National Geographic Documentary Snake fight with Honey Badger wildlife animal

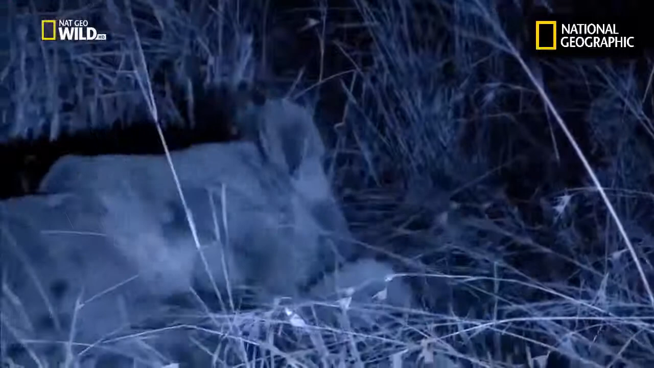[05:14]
These lions have caught a honey badger, but its skin is so tough, they're having a hard time striking the final blow.
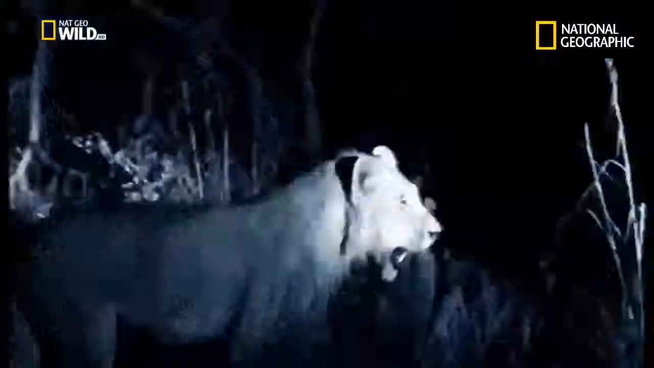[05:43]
By dawn, he finally gives up.
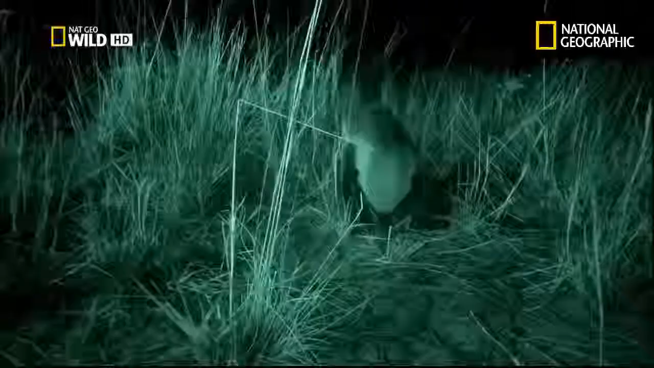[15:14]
Harder to see, but a badger's sense of smell works just as well in the dark.